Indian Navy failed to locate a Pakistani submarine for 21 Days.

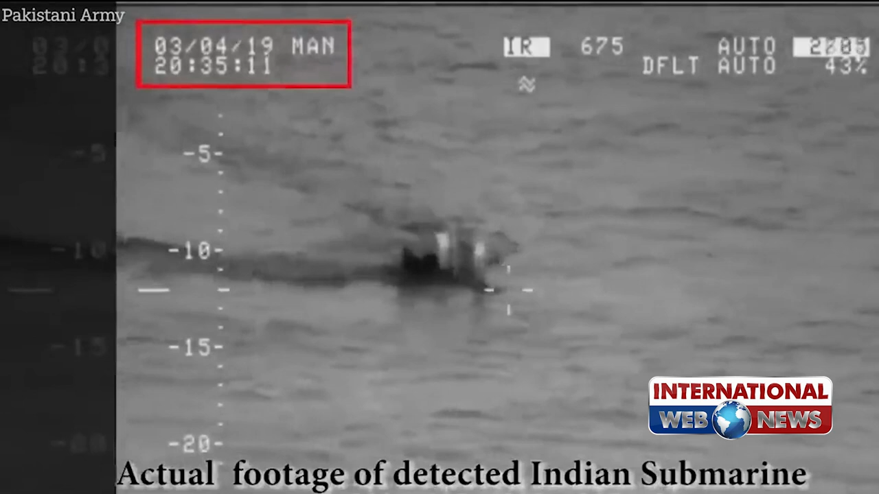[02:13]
اپنی حدود میں آنے سے روکا بلکہ چار مارچ کو رات آٹھ بجے ہندوستانی آبدوز کو سرفس ہو کر بھاگنے پر بھی مجبور کیا